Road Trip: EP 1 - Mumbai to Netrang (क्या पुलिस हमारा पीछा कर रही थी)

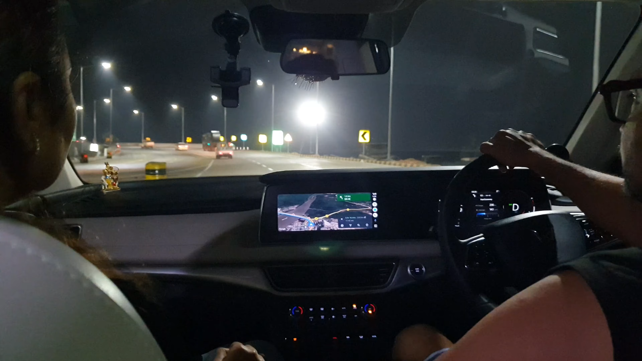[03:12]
See, this bridge takes you towards Ahmedabad, Baroda, Surat. Earlier there was a very old bridge and there used to be lots of traffic. So it used to take at least half an hour to cross this patch. And now this is like a four-lane bridge which will take you towards Ahmedabad. There is also going to be a return journey, but that is still under construction.
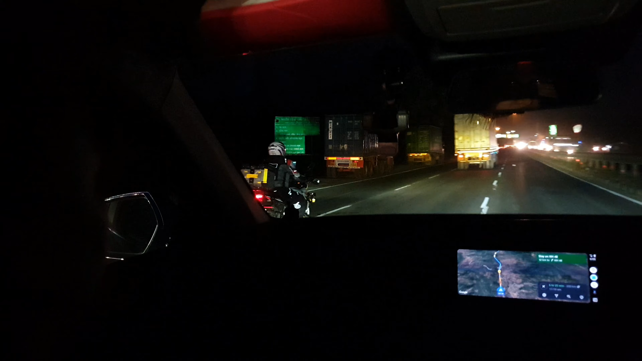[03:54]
See Drish, you see that guy? Yes. He's wearing so many gears and reflectors. Yes, Janya. Leaving early. See advantages of leaving early. You see so many bikers and trucks.